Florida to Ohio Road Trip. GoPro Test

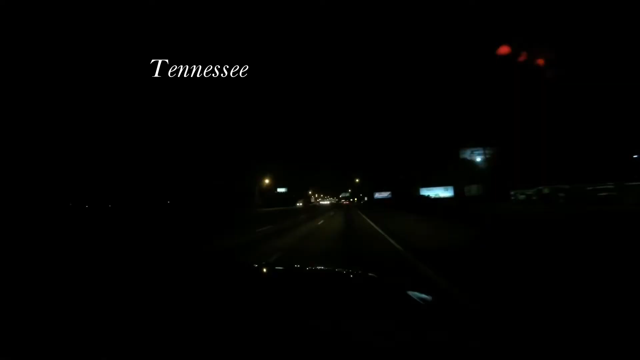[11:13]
Well, we are entering Tennessee. Just crossed the Tennessee line. This is what the entrance to Tennessee looks like. We're going to keep going 75. Quarter of Knoxville.
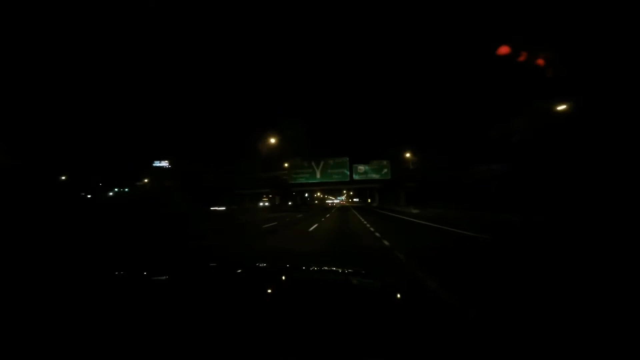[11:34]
And it looks like we have about 366 more miles to go. That was the Tennessee border between Georgia. And we're moving right along. Had a nice dinner. In half a mile, keep right towards 75. And as you can hear, keep right towards 75.